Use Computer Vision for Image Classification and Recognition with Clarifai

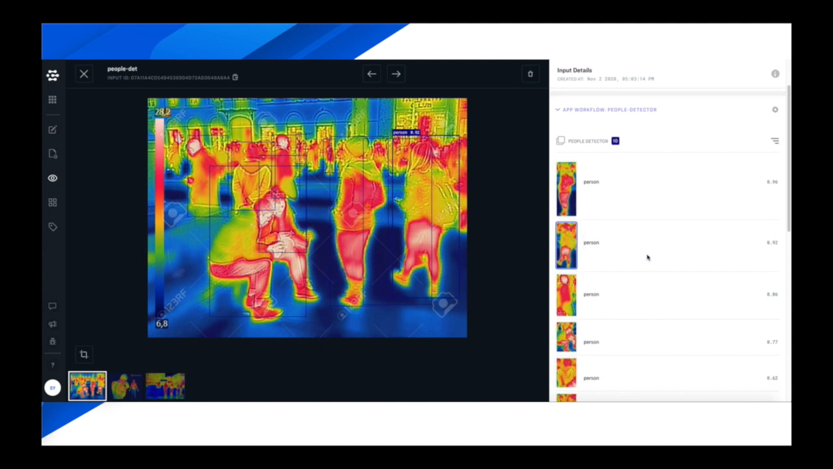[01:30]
So here we're detecting all the people up front pretty reliably and with pretty high confidence.